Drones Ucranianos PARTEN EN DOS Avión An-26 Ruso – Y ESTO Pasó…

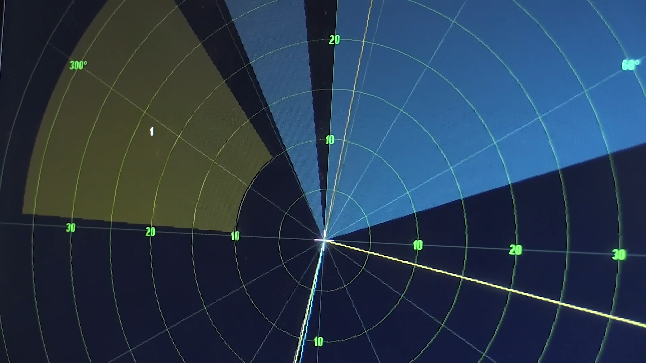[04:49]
El radar IRS-8 del páncir es una maravilla tecnológica capaz de rastrear 20 objetivos, pero tiene un defecto fatal.
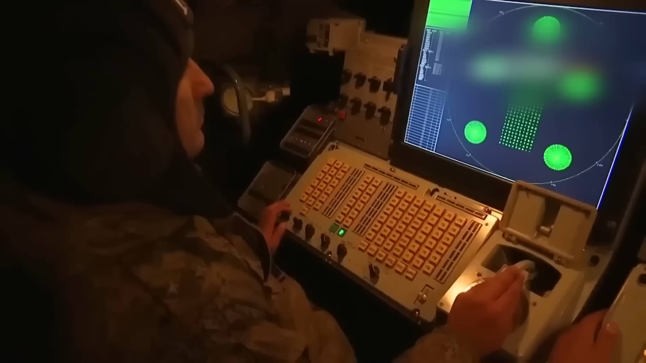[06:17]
Apretó los dientes y seleccionó solo dos objetivos de los flancos y disparó.
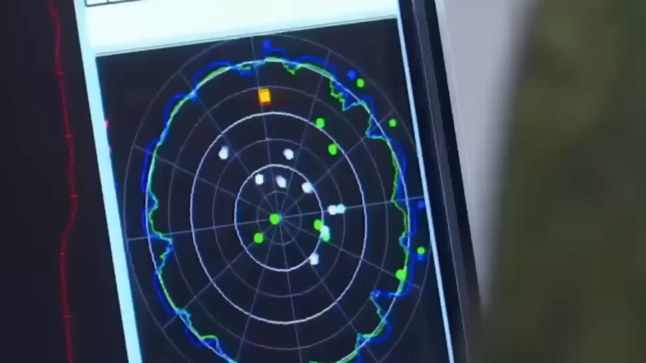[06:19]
Aquí es donde la super tecnología rusa choca contra la física básica.
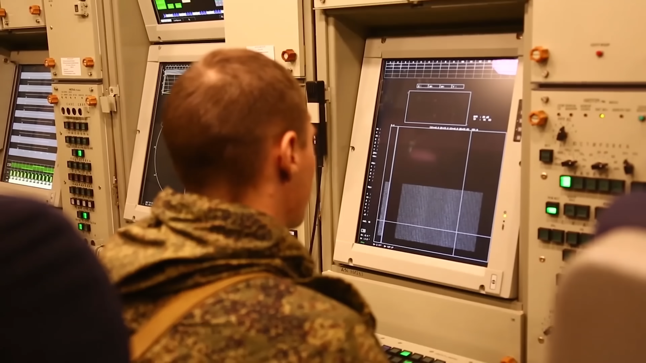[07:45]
El operador ruso no sudaba. Sus pantallas mostraban a los drones siguiendo la línea negra de la carretera costera. Ya no usaban radio ni GPS.
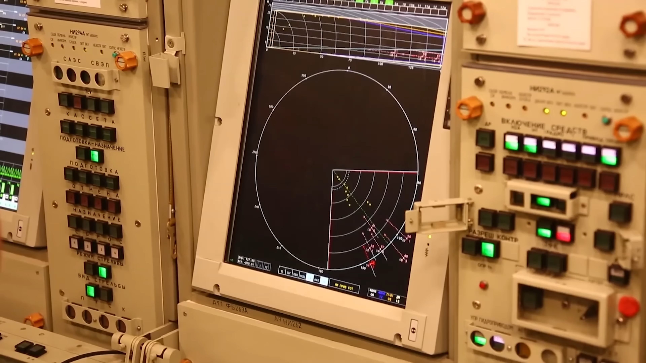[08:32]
Es un ruido estático. El filtro digital borró al drone de la realidad.
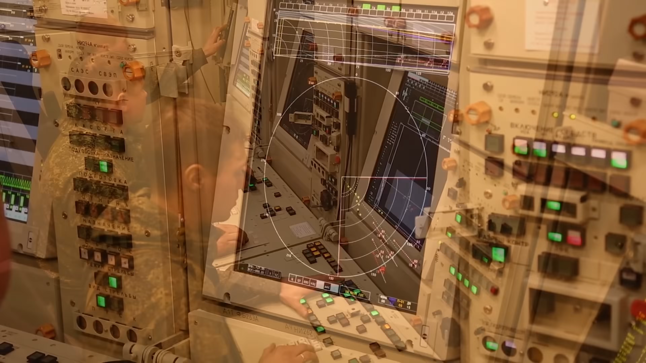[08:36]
El misil más temido del planeta se quedó ciego en pleno vuelo, buscando un objetivo que su propio cerebro acababa de decir que no existía.
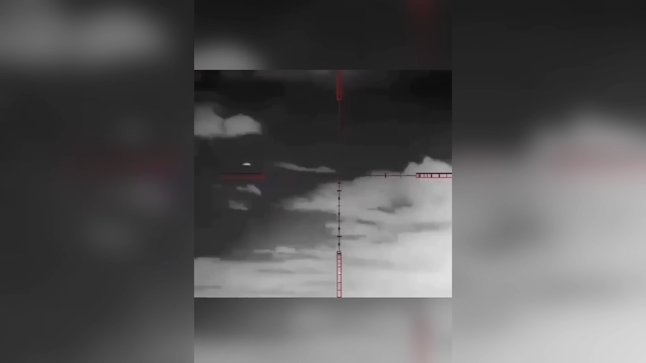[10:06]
El drone se desintegró en segundos.